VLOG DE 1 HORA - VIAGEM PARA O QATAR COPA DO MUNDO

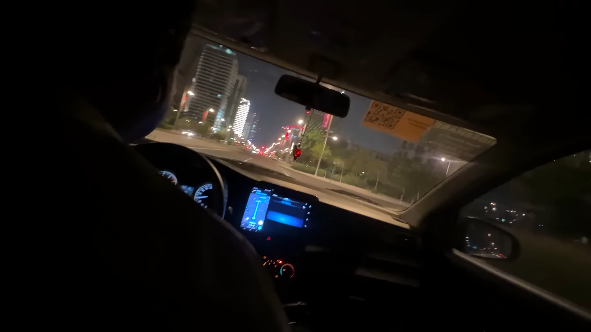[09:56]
Aqui tá parecendo a Avenida Paulista, não tá não? Vem um pouquinho.